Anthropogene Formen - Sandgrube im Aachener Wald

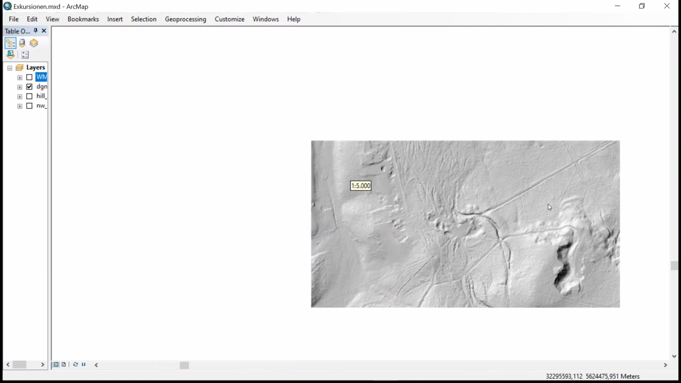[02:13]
Wenn wir ein bisschen rauszoomen, dann sehen wir hier drüben eine große Grube. Hier sind wahrscheinlich auch Sandsteine abgebaut worden. An der Ostseite des Elleter Berges. Oder auch hier drüben ist eine kleine Sandgrube in Richtung des Kupferbach-Stausichts. Und so gibt es überall im Aachener Wald Gruben,
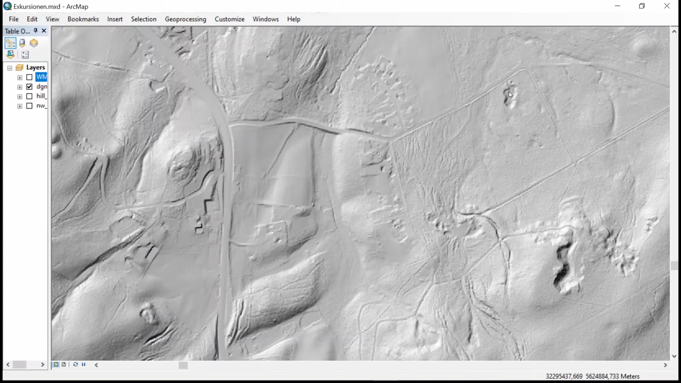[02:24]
an denen Material entnommen worden ist.